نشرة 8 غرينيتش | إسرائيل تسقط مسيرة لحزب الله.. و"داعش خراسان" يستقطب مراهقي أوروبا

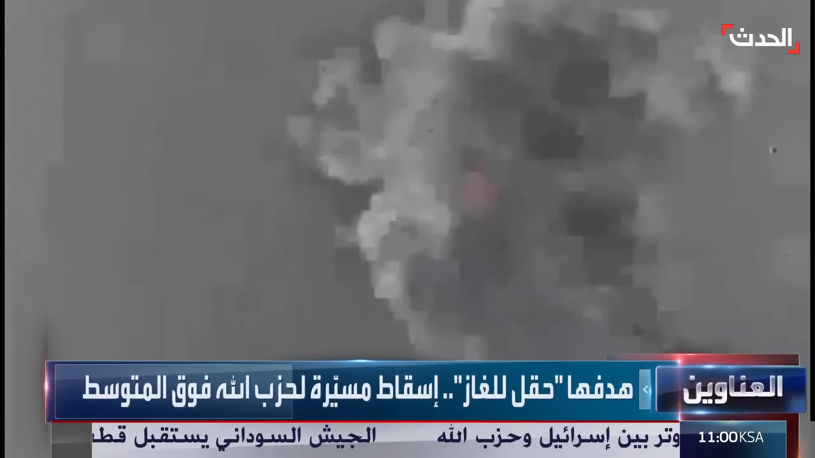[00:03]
الجيش الإسرائيلي يسقط مسيرة لحزب الله فوق المتوسط ويقول إنها كانت تستهدف حقلا للغاز